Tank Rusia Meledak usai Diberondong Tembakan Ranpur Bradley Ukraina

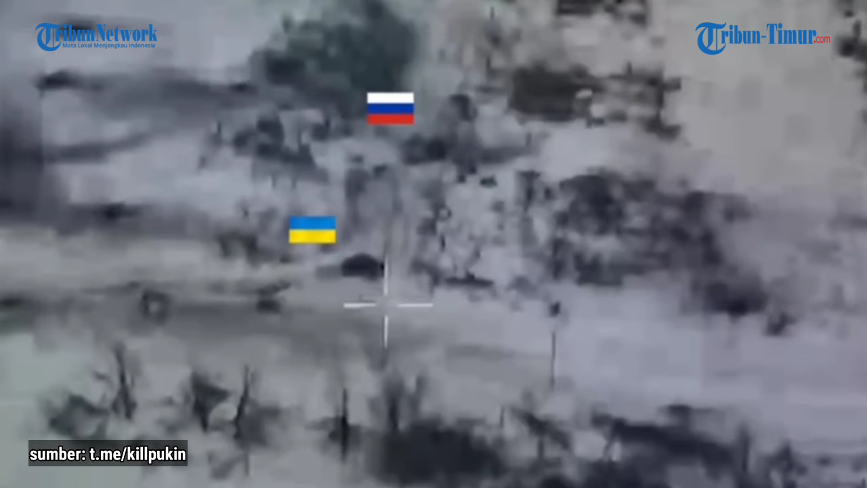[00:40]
Dalam keterangan unggahan disebutkan inilah hasil kerja Britley membuat keok satu lagi tank Rusia. Serangan ini diduga terjadi di area Stepovoye area Avdiv.
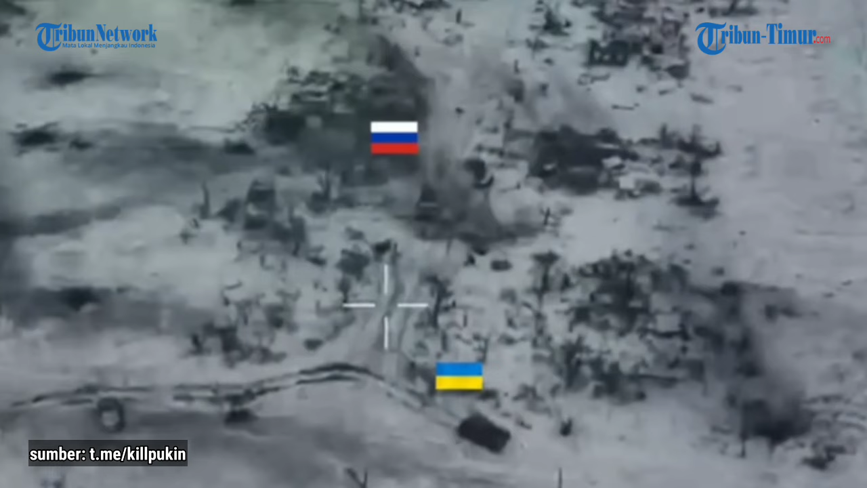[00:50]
Tidak dirincikan nasib pasukan Rusia di dalam tank yang digempur ini.